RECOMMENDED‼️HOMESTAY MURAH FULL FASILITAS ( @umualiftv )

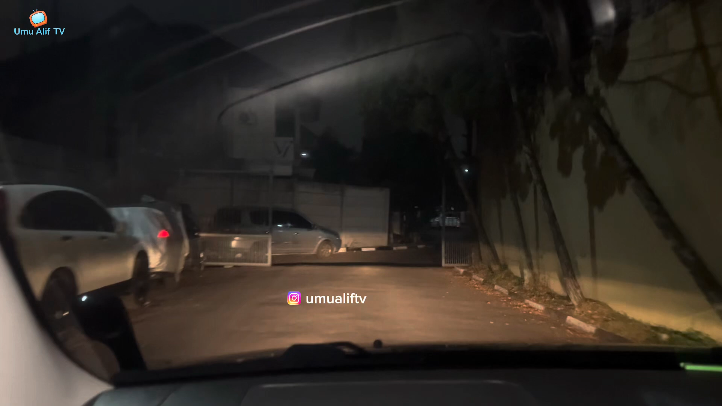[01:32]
ini udah masuk, ini? masuk komplet di perumahan masuk ke hotelnya? iya ini di perumahan? oh ini di perumahan dalam perumahan oh masuk ke dalam perumahan iya kelihatannya tadi kan ada securitynya